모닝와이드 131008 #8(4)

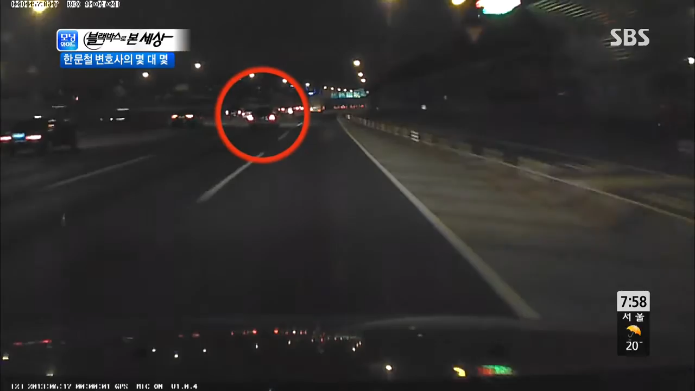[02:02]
저 차가 갑자기 핸들로 오른쪽으로 틀리면서 사고 난 것 같은데 다시 한 번 보시면 갑자기 방향 지시등도 켜지 않은 채 끼어드는 앞 차량을 보고 핸들을 틀다가 사고가 된 겁니다. 갑자기 끼어드네요. 그러면서 브레이크까지 잡네요.